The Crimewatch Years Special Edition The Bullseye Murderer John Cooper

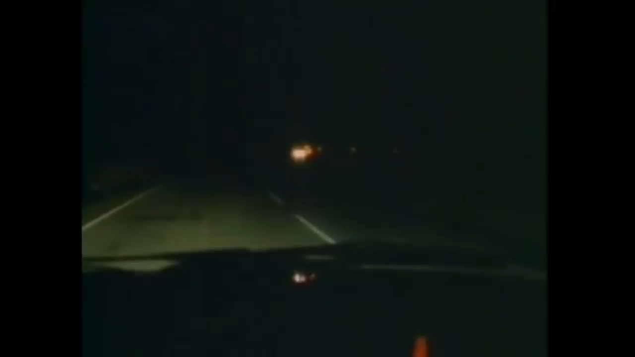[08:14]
As he drove, a Land Rover came towards him at speed and on the wrong side of the road.